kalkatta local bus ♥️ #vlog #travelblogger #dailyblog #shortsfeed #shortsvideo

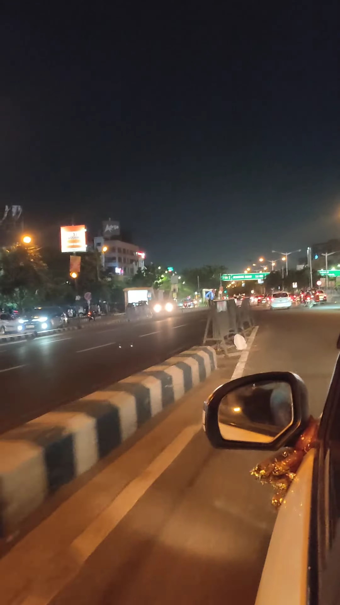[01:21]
کلکتہ کا نائٹ کا ویو انجوائ کرتے ہوئے ہم اب چارے ہمارے روم تو دیکھئے گائز کتنا بیوٹیپل لگ رہا ہے یہ رات
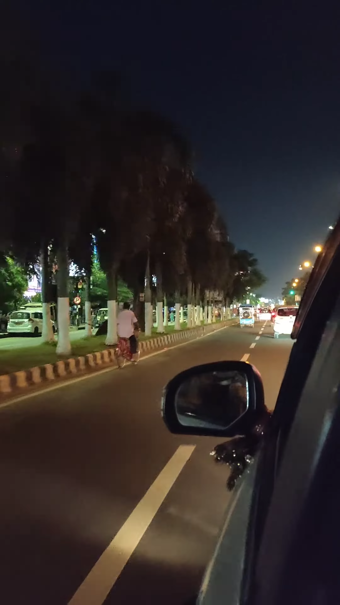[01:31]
کے سمائے اب ہم آ چکے ہمارے روم جس کو ہم گھر بنائیں گے اور ملتے ہیں نیکسٹ ویڈیو پہ ٹا ٹا بائ بائی ٹا ٹا بائی